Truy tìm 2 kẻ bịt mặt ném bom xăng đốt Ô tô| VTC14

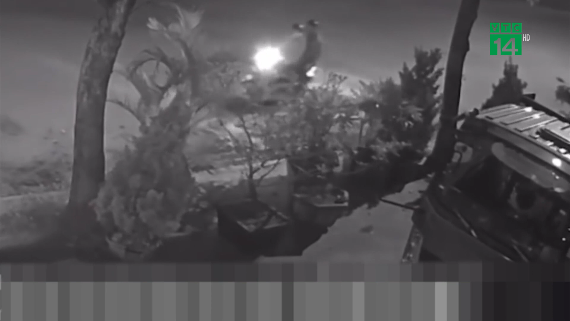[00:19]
Theo điều tra ban đầu, khoảng 3h40 ngày 20 tháng 12, chủ nhân xe ô tô đang ngủ bên trong công ty, thì nghe tiếng hô có xe bị cháy.
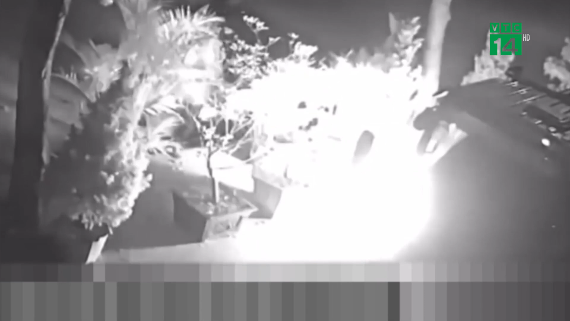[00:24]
Những người trong căn nhà gần đó chạy ra thì phát hiện một chiếc xe ben đang bốc cháy ngùn ngụt. Mọi người hô hoán, dọc lửa. Tuy nhiên, chiếc xe ben đã bị lửa thiêu gây hư hỏng nặng phần đầu, cabin, máy và lốp. Qua trích xuất camera, khoảng 3h27 ngày 20 tháng 12,